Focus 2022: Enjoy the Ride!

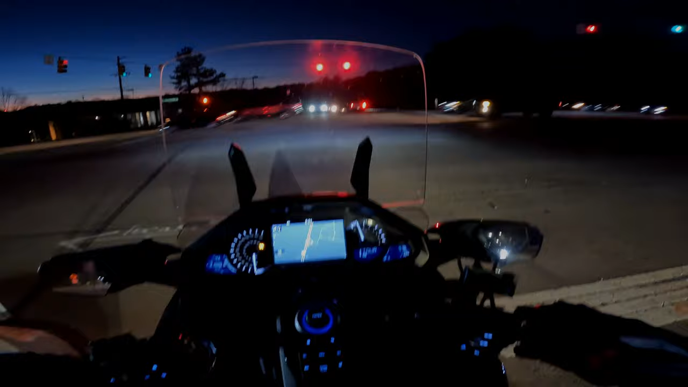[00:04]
greetings YouTube this is my Kaylee 7 coming to you on the commute home from
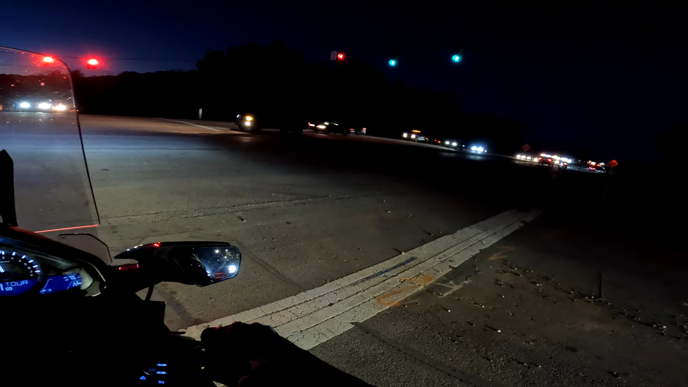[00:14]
my job on this beautiful January 10th at a balmy 43 degrees Fahrenheit I'm not complaining as you can see the traffic is pretty steady on the way home here hopefully this light will change at some point
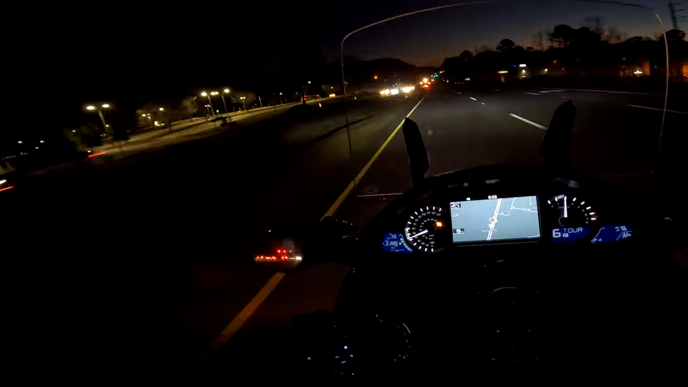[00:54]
ah it's good to be back on the road I tell you don't worry about that blinking light everybody's like oh my god it's a blinking light you can already hear it low tire pressure because it's at 30 so I was a dumbass and I didn't really check my tire pressure it looked good so I just went on the bike but I'm all right I'll fix it later
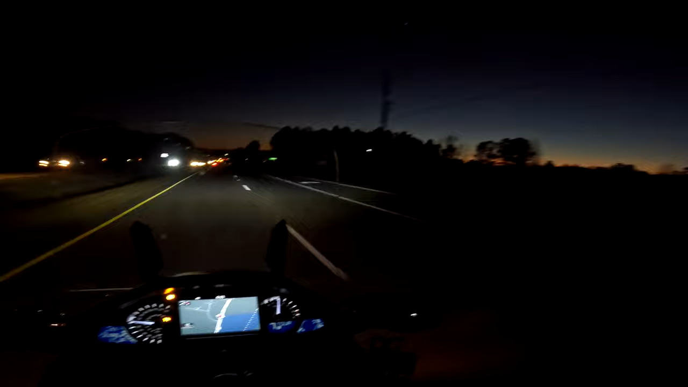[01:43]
hopefully you can see something it is a very beautiful night about a cloud in the sky I had no idea what speed I was going just then hopefully it wasn't too much oh well I don't see any flashing lights so well I had a good day